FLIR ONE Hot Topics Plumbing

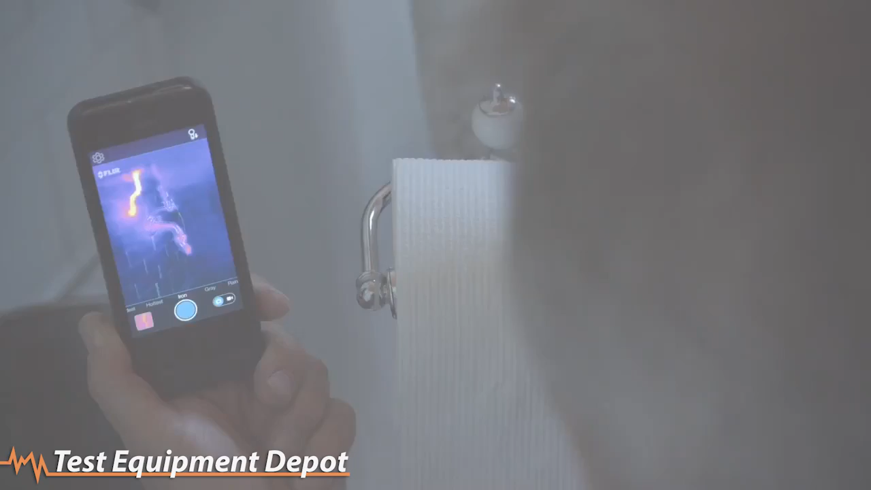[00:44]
So that we're looking at right there is the hot water coming in to the faucet.